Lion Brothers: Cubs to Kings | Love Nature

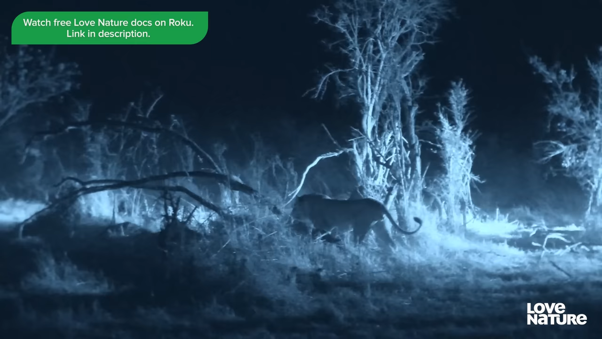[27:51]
it's not a great start the buffaloes know they're there
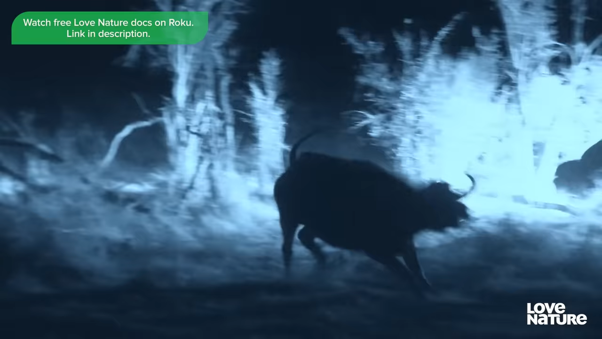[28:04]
they may not see the lions very well in the dark but they can certainly smell them
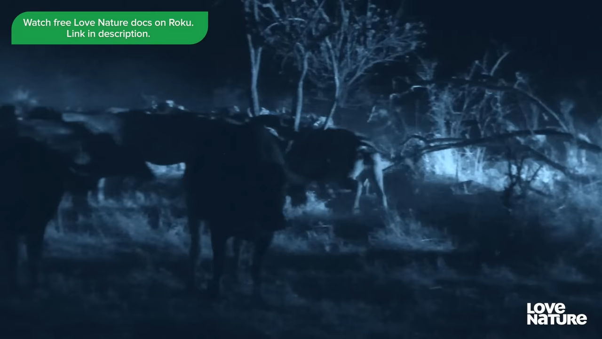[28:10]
a barricade of angry bulls still protects the injured female
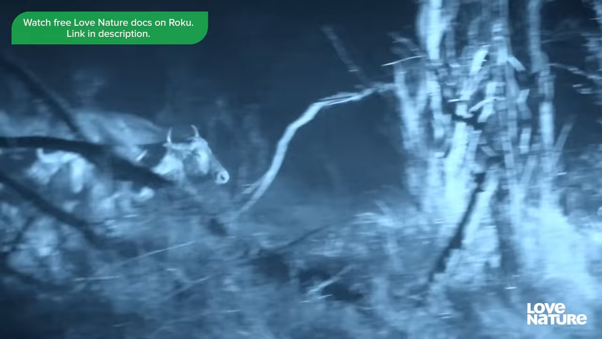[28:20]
the brother's plan is the same chase the buffalo then take down the limping cow left behind
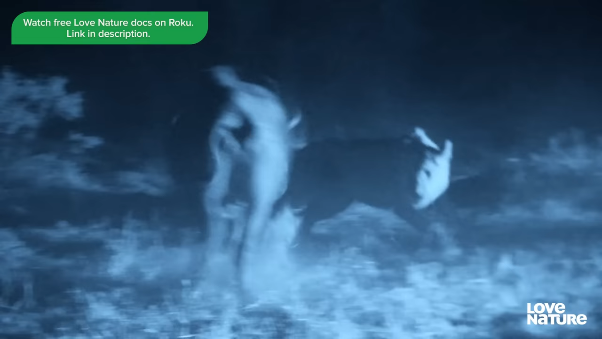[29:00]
but she won't be left alone for long the herd is en route Leo must strike now
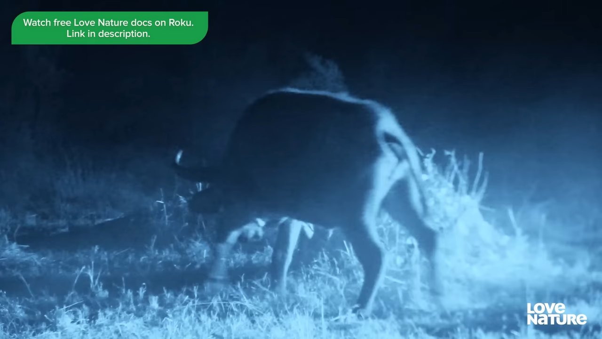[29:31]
Leo must make his move he needs a gap to lunge at her throat
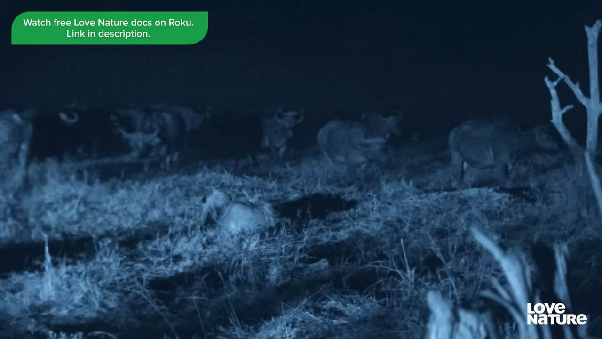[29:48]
Max holds off the herd then makes a break for it
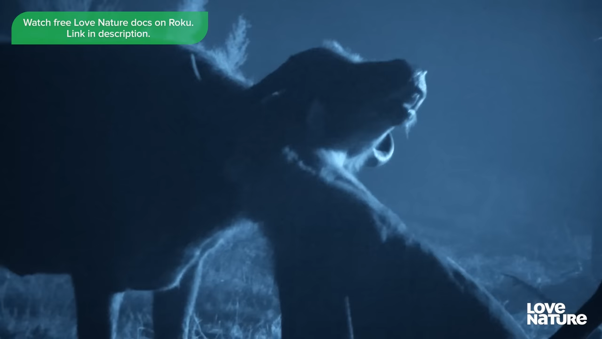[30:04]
Leo clamps the cow's windpipe but his bite isn't powerful enough to silence her they're running out of time the herd will be back alone the brothers can't fend off a stampede it's their first successful takedown but it's not over yet
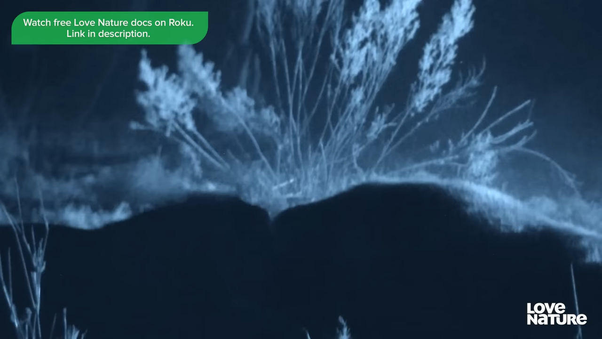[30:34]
there's a darker threat than buffalo this evening hyenas also hear the dinner bell
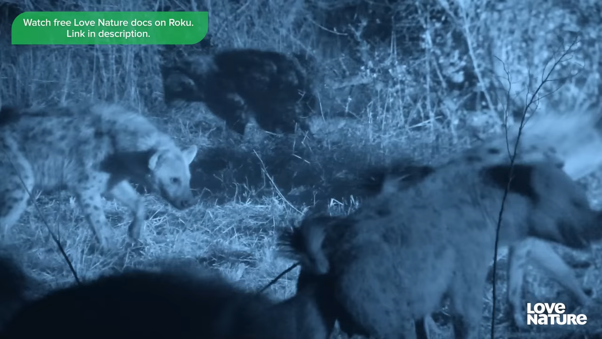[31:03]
in high numbers the odds favour these thieving marauders Leo's too hungry to take any real notice
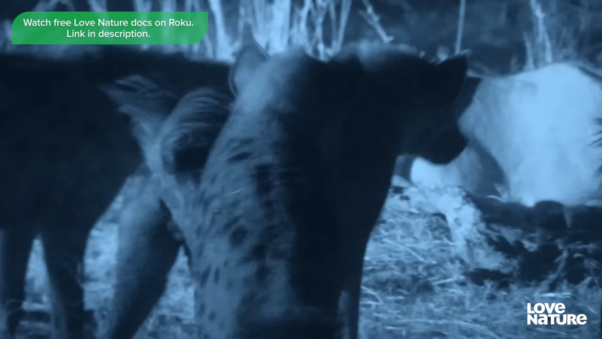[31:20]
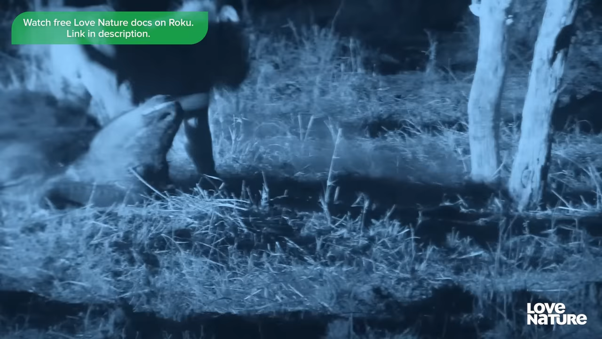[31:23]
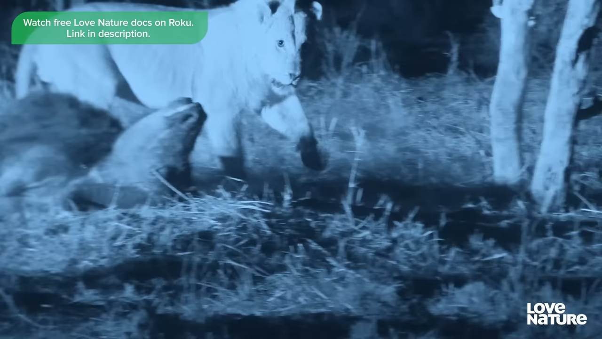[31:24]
Max Max stays on guard so his brother can eat but he can't hold them off forever
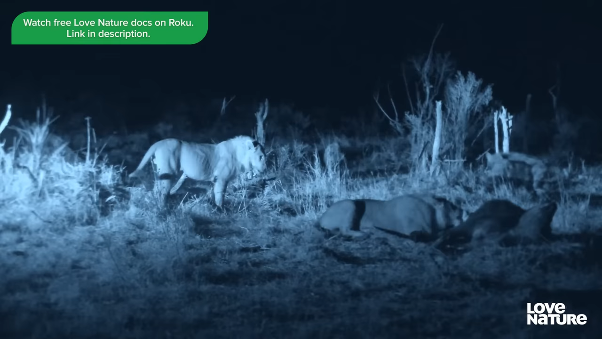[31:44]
the heckling gets more intense as new clan members arrive they bait the brothers for a reaction their plan divide and conquer
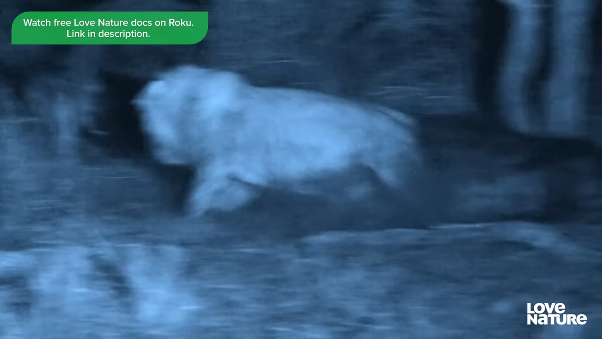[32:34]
it's no longer about losing a meal they can lose their lives
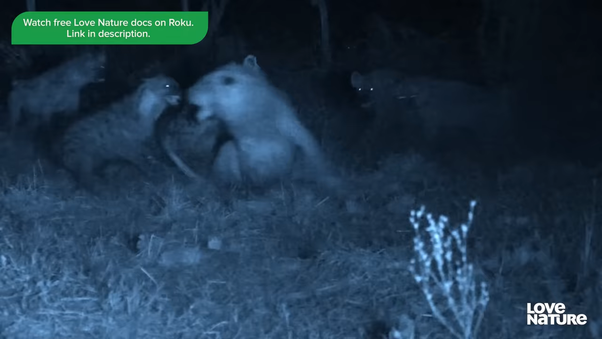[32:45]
and then the game changer
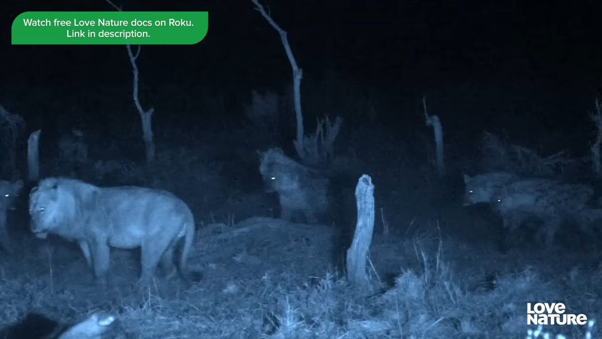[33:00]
the rightful owner of the territory arrives the brothers the brothers need to clear out
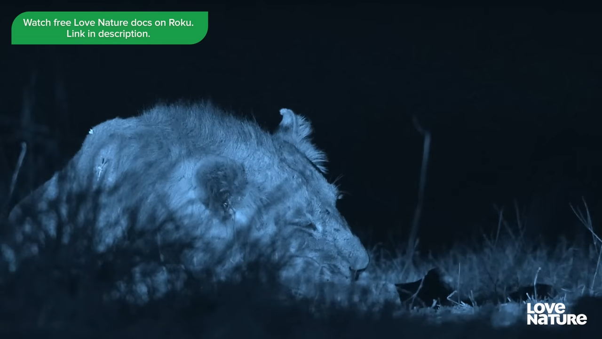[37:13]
his recklessness could have killed them both Max is on guard duty in case the territorial males return
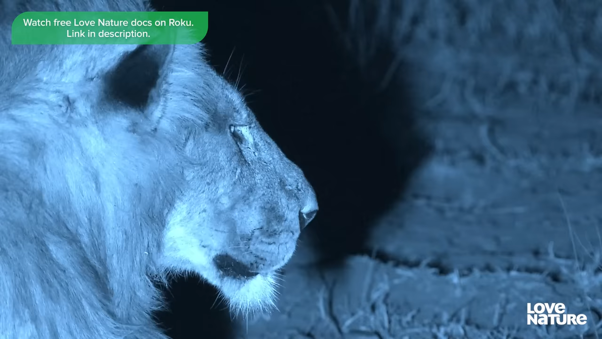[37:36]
losing the fight was a harsh blow to Leo's confidence and his body
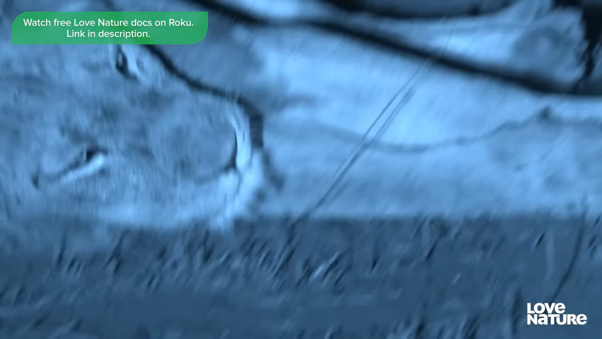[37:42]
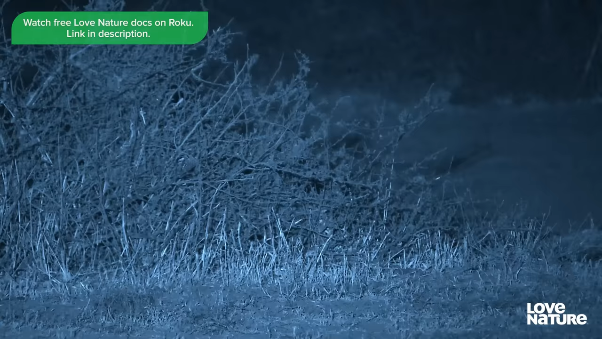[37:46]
he needs the comfort of a companion
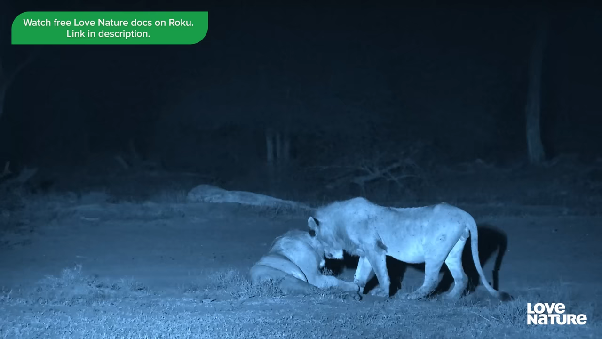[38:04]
the right coalition partner makes all the difference